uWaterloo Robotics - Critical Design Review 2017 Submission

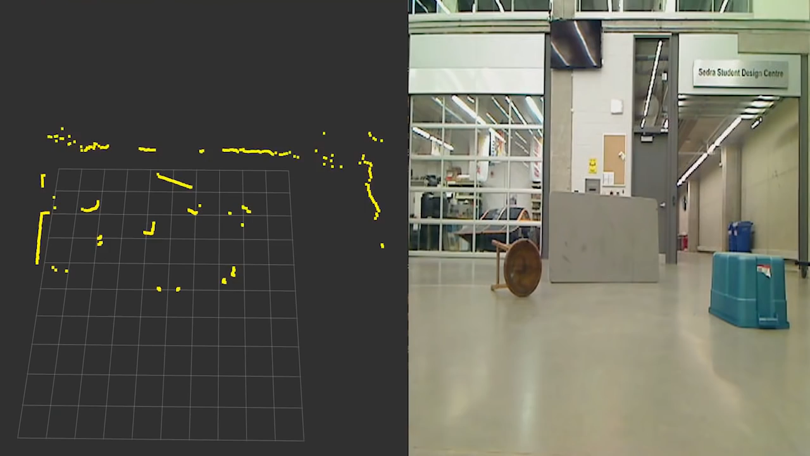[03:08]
For the new autonomy challenge, we are adding a powerful LiDAR which enables us to detect and avoid obstacles as we navigate.
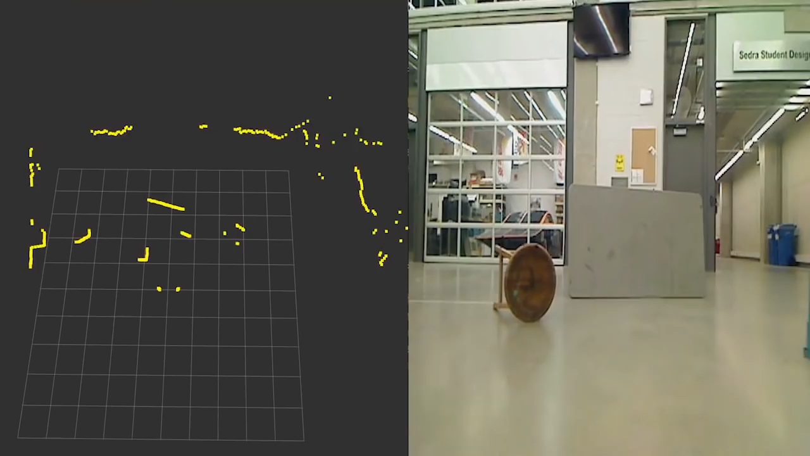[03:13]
The autonomy portion of the rover is currently being tested in a custom simulation.